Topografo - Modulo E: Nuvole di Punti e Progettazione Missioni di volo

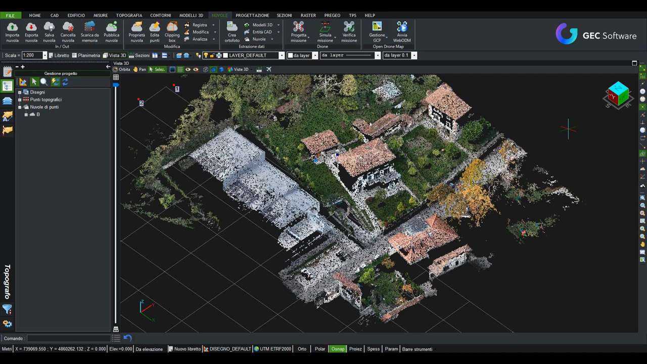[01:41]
vediamo che punto è la mia nuvola e adesso questo non è gereferenziato
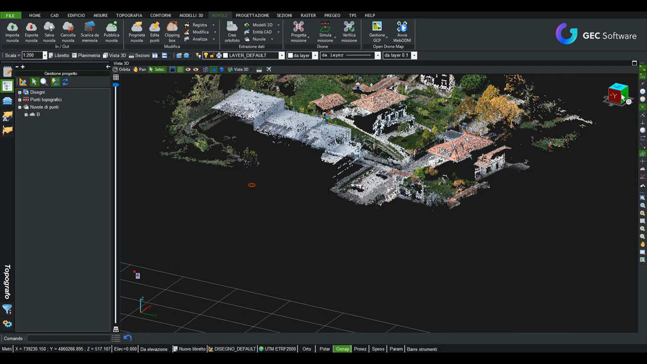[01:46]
dobbiamo procedere alla gereferenzazione rispetto ai target qui che abbiamo a disposizione quindi procediamo in questo modo quindi innanzitutto vediamo dalla nuvola e sono ben visibili quelli che sono i target di gereferenza per la gereferenzazione eccole qui sono ben
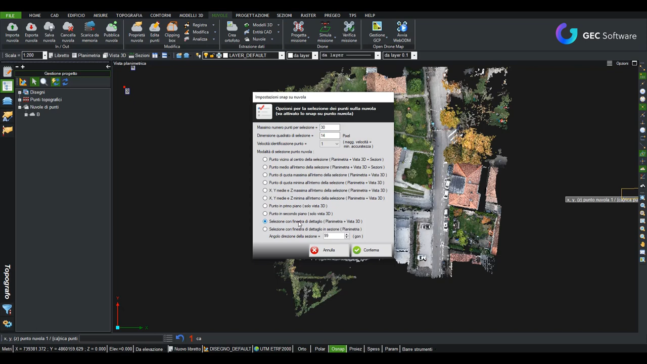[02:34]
particolar modo andrò ovviamente ad utilizzare anche lo snap punto topografico ma utilizzerò le proprietà del snap che in particolar modo vado ad utilizzare selezione con finestra di dettaglio questo tipo di snap qua faccio conferma mi avvicino in prossimità della mia nuvola sul mio
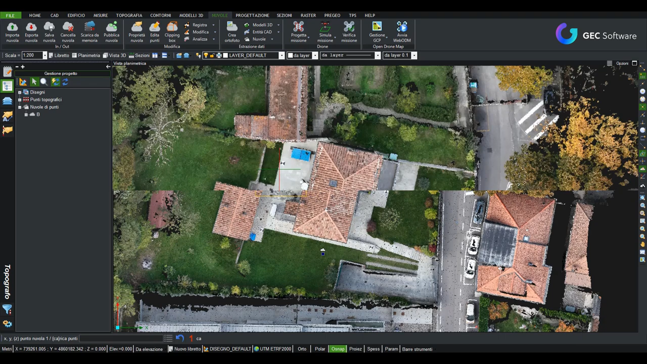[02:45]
primo target eccolo qui ci avviciniamo selezioniamo un clic
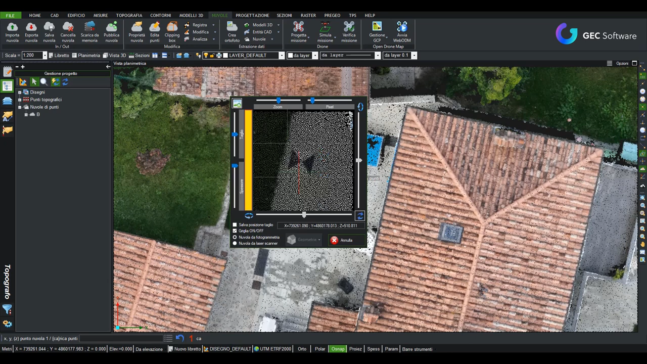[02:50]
col sinistro vedete sia si attiva una finestra di dettaglio dove mi permette di evidenziare meglio quale punto
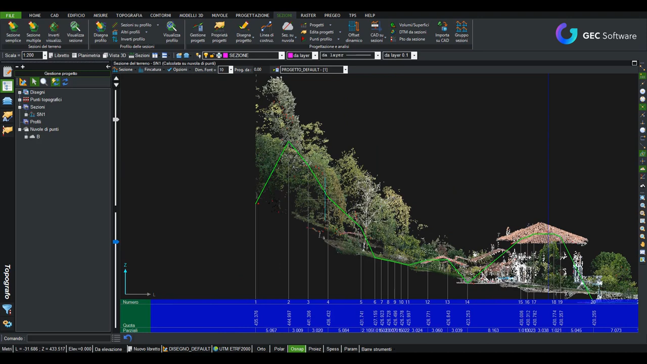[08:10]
più delle volte va fatta prima una polizia della vegetazione della nuvola però per rendere l'idea e quindi abbiamo generato questa nuvola se ad esempio su sezione se ad esempio voglio eventualmente modificare posso procedere a questa fare sezione cambia sezione in statica ok rivado a rigenerare quella che la mia sezione su nuvola
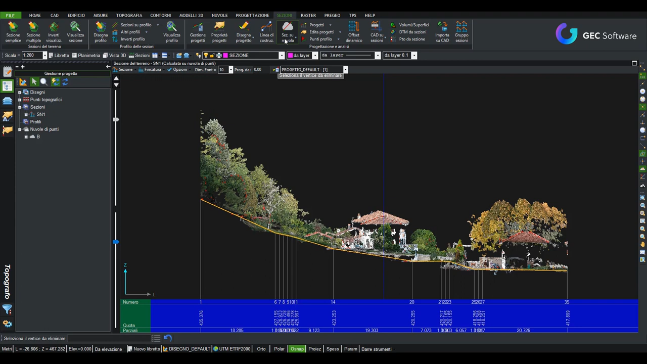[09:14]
che vanno a prendere l'edificio e a questo punto ho generato quella che è una sezione posso scegliere anche quello che regolare appunto la profondità della mia sezione
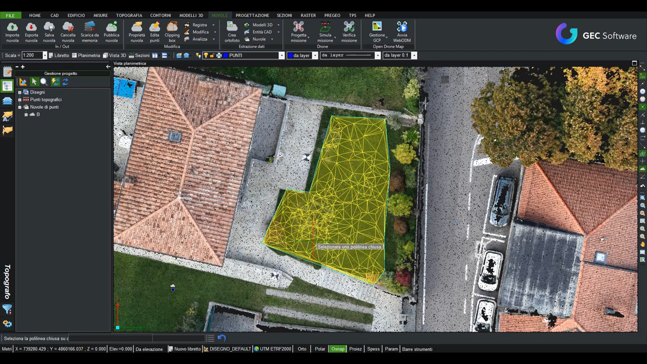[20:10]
all'interno della nuvola se adesso vado a vedere nella vista 3d vediamo che mi ha generato il dtm
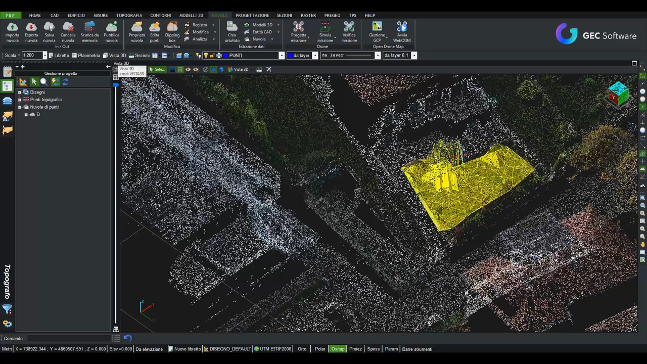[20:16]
ovviamente mi ha preso anche la parte relativa all'albero che c'era però mi ha ricostruito
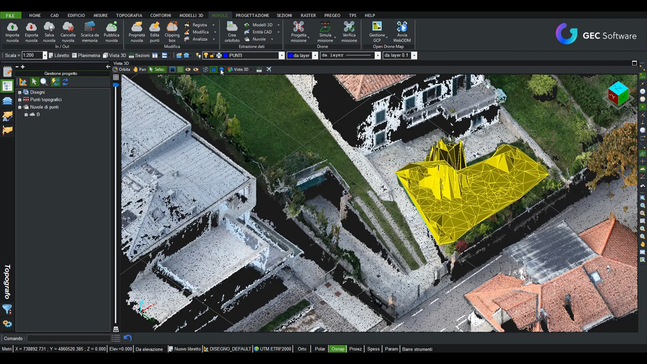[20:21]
velocemente quello che è un dtm dalla nuvola di punti grazie